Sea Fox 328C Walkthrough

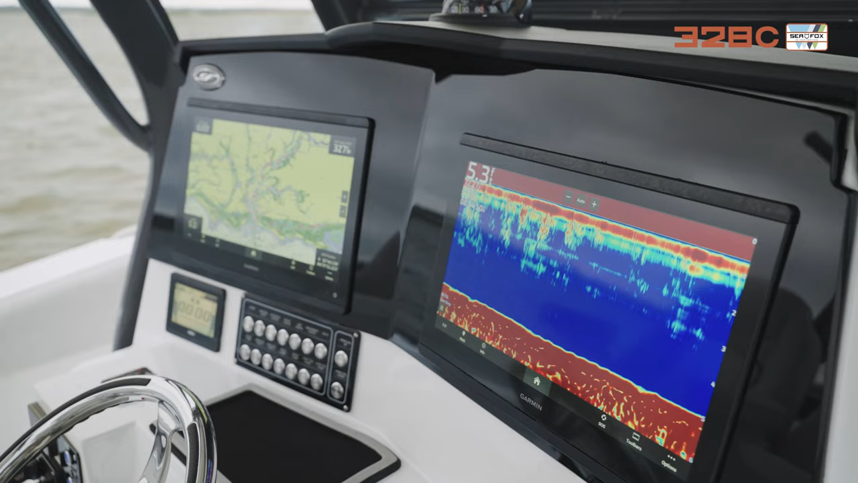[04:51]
best you can buy from Garmin they're awesome easy to use touchscreen
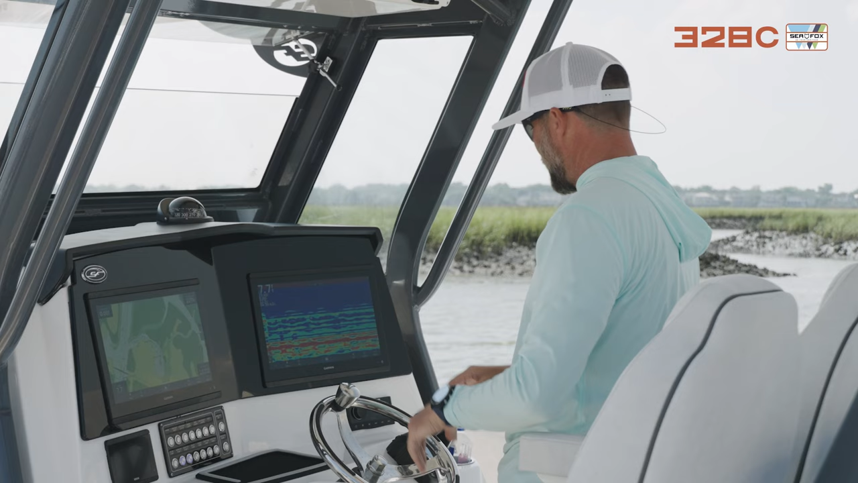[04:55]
and you got your controls right here this is still get your key switch kill switch for safety switch panel and your Yamaha